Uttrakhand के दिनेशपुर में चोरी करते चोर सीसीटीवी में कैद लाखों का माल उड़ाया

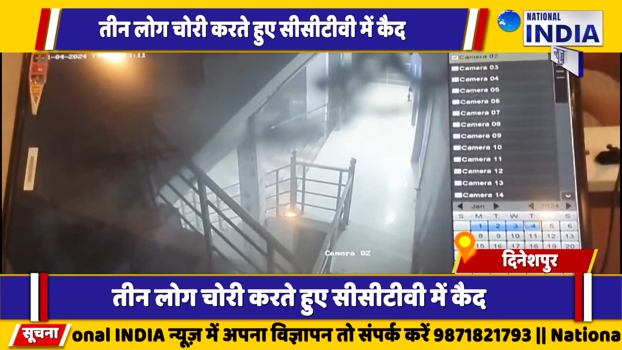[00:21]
हुआ है और इसमें तीन लोग चोरी करते हुए दिख रहे हैं जिसमें दो लोग माल के बाहर खड़े हैं और मौल के बाहर खड़े हैं और एक व्यक्ति मौल के अंदर शटर तोड़ कर घुसा है जिसने गला नगदियो राशन का सारा स समान चुरा लिया घटना के जानकारे